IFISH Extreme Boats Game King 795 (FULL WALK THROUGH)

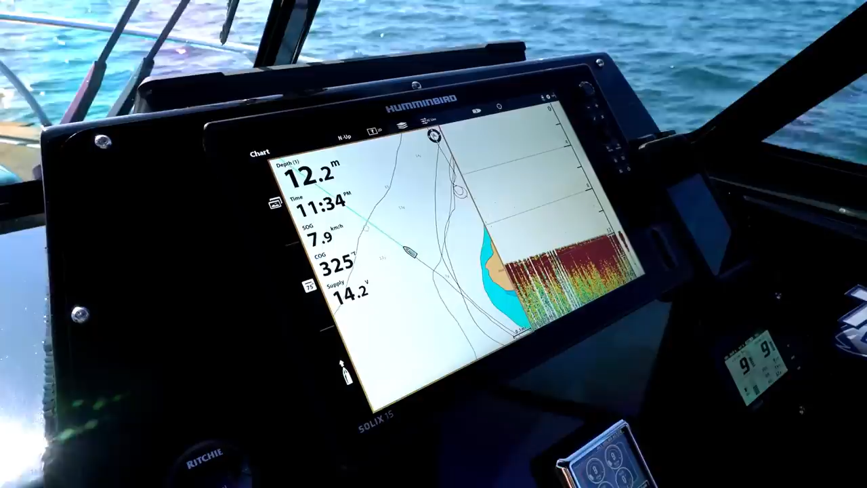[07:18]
On screen: depth 12.2 m, speed 7.9 km/h
Seriously, I'd be lost. But most importantly, this thing finds me fish.